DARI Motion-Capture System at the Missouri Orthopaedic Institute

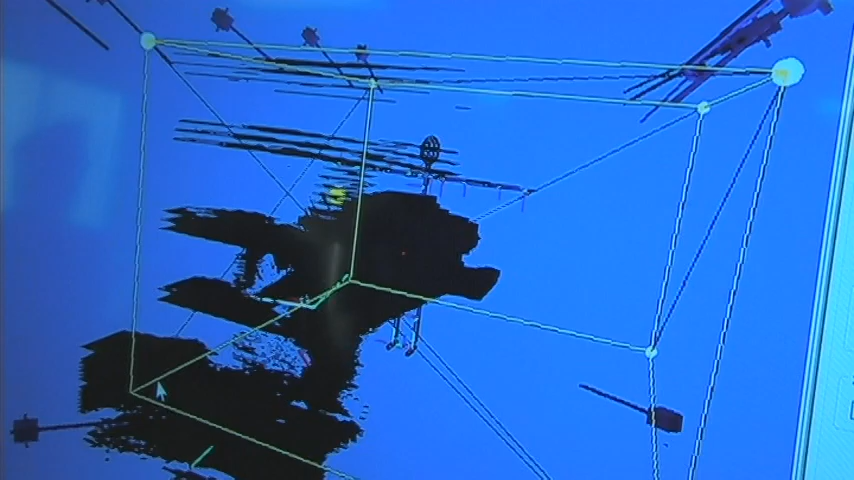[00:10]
She starts showing up, and if you come right forward a little bit,